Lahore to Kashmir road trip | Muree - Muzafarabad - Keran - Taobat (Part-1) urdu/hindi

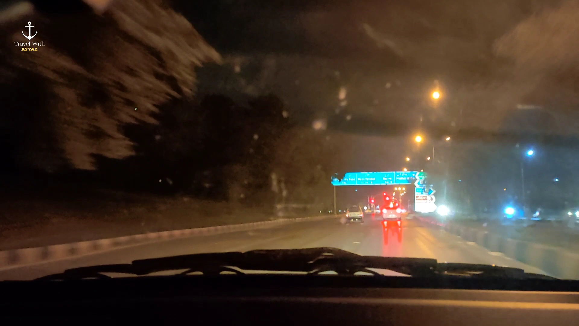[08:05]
इस वक्त हम श्रीनगर जो था एक्सप्रेस वे, जो श्रीनगर हाईवे है, उसके बिल्कुल लास्ट पे पहुंच गए हैं, और यहीं से एक रास्ता जो है, क्योंकि मेरे बिल्कुल इस वक्त लेफ्ट साइड पे सरीना होटल है,
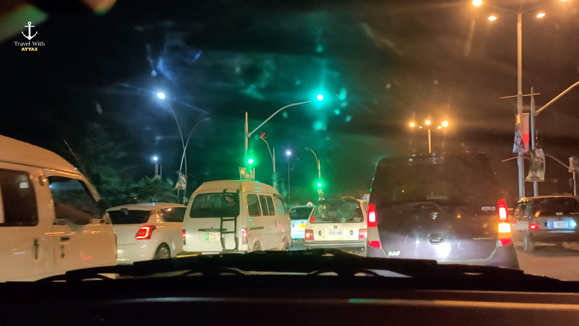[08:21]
और सरीना होटल और दूसरी साइड पे अब मैं जो मरी हाईवे है, जो मरी का जो रोड है, मरी जाने के लिए हम उस तरफ टर्न होंगे।
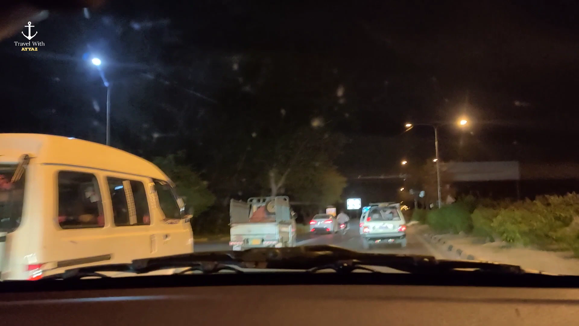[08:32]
तो अब ये लास्ट एक बिल्कुल था इसका सिग्नल,
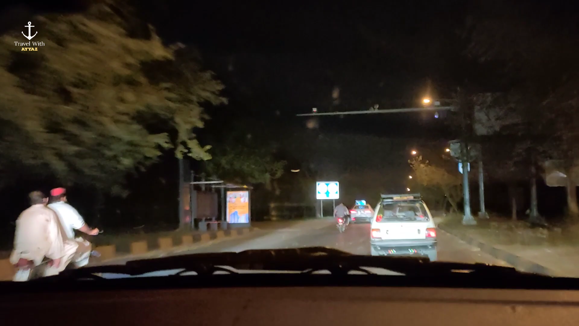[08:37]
ये सिग्नल को क्रॉस करने के बाद हम आगे एक साइड पे मेरे रेड जोन है,
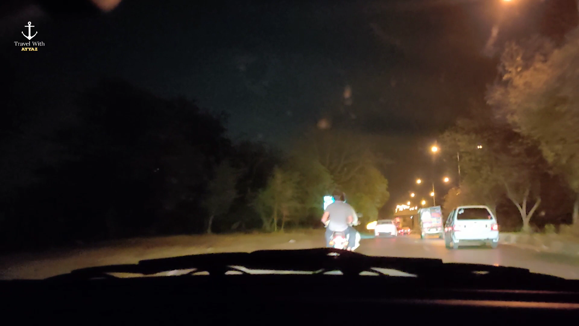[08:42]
रेड जोन में जितनी भी पाकिस्तान इस्लामाबाद में एम्बेसीज हैं डिफरेंट कंट्रीज की, जो डिफरेंट सेक्रेटरीट्स हैं यहाँ पे, वो सारे यहाँ पे मौजूद हैं।
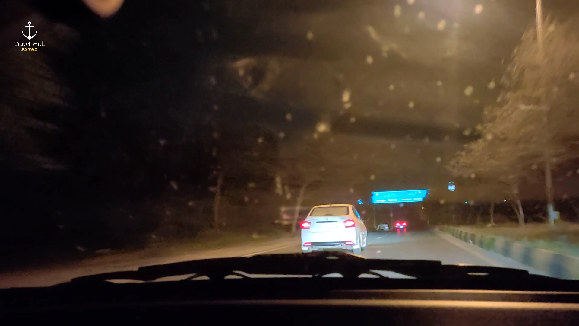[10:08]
अब यहाँ से देखें ये श्रीनगर हाईवे मरी के लिए लेफ्ट और कश्मीर चौक मतलब वापस इस्लामाबाद जाने के लिए आपने राइट होना था, क्योंकि हमने कश्मीर जाना है तो हम इस तरफ हो गए हैं मरी की तरफ।
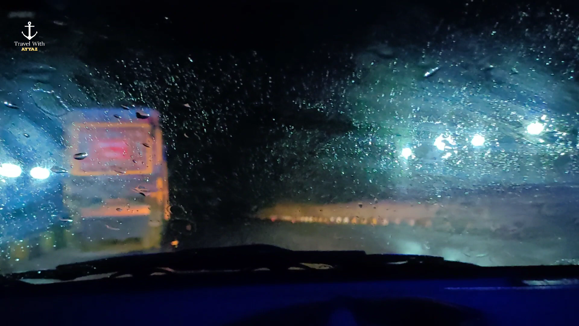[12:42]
ये अब सिटी मेन सिटी स्टार्ट हो गया है मुजफ्फराबाद।